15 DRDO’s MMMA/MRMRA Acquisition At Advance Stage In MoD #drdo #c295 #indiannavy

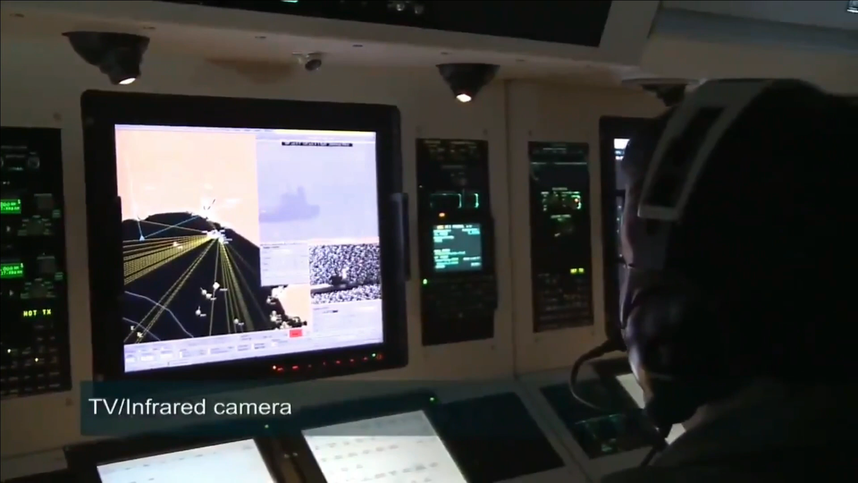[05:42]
display the recognizable maritime picture rmp
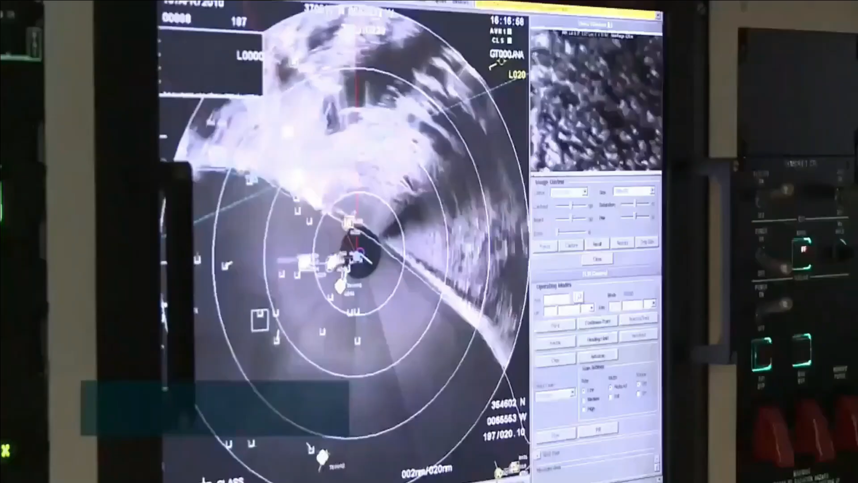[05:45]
of the overall scenario
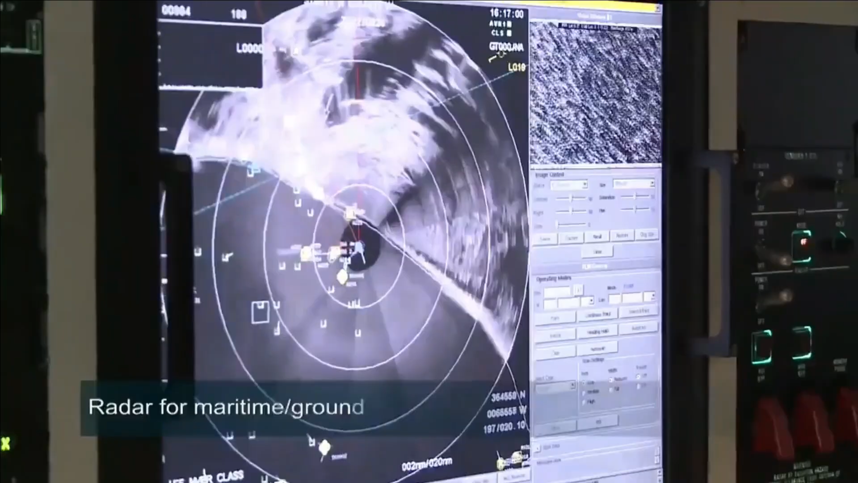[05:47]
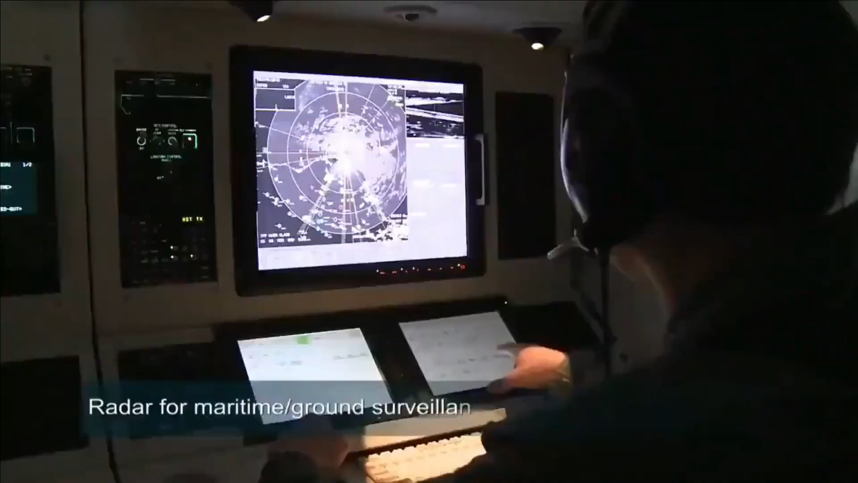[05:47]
perceived by various sensors to the mission operator the same RMP is also
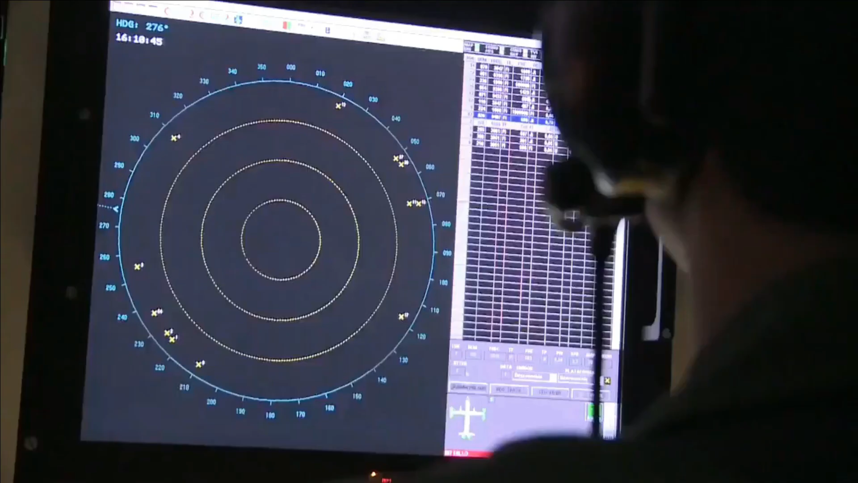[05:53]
communicated to the ground station via data
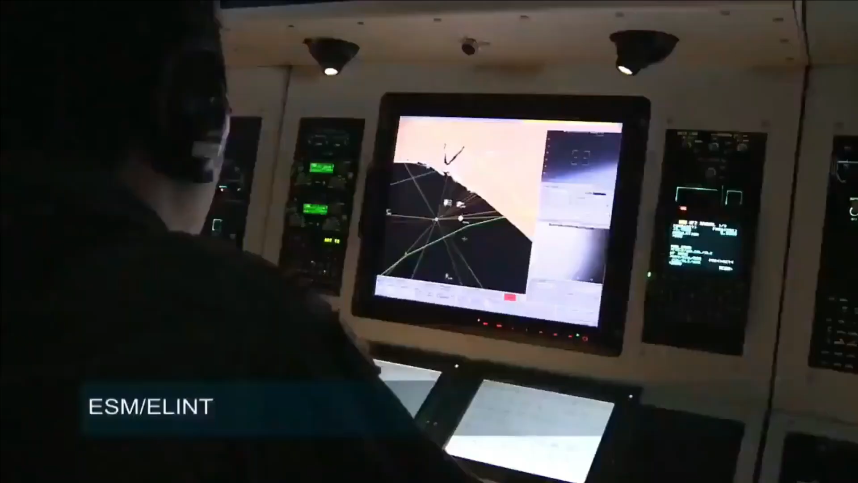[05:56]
link the
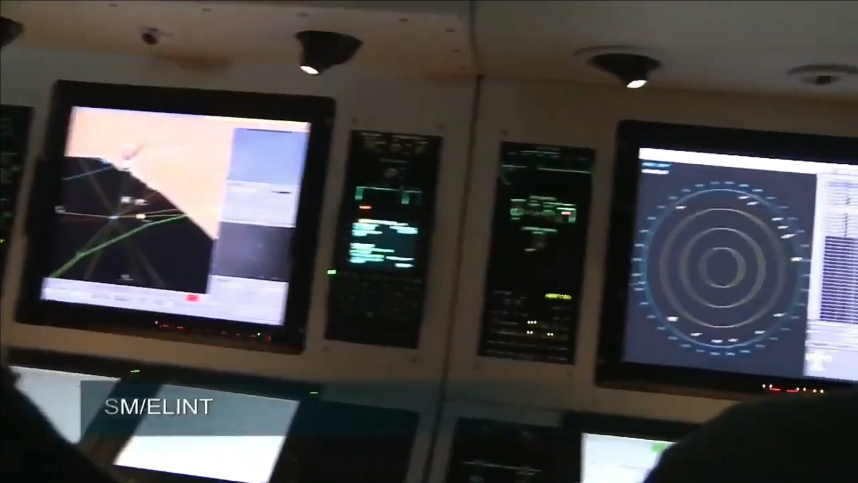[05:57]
MTC also receives health information from all systems periodically
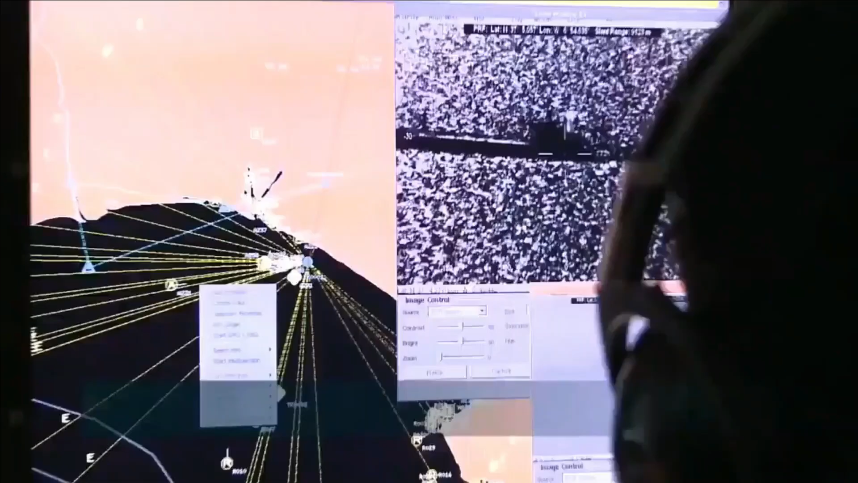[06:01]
and display
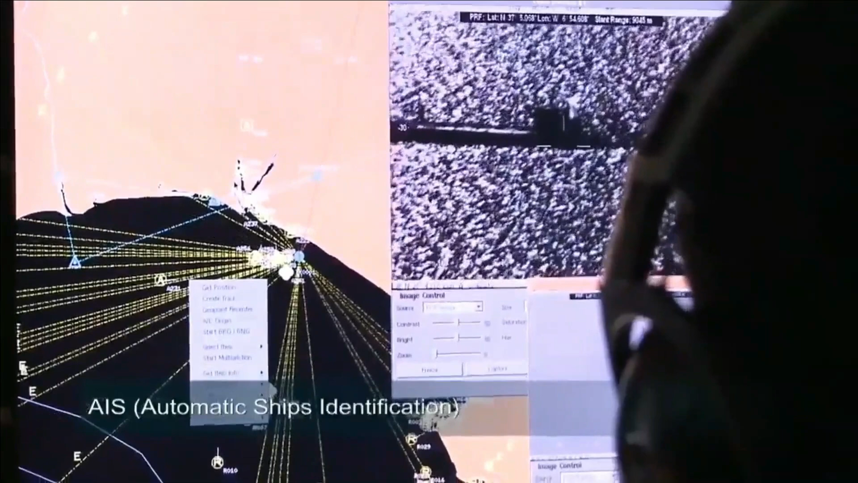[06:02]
the health status to the operator the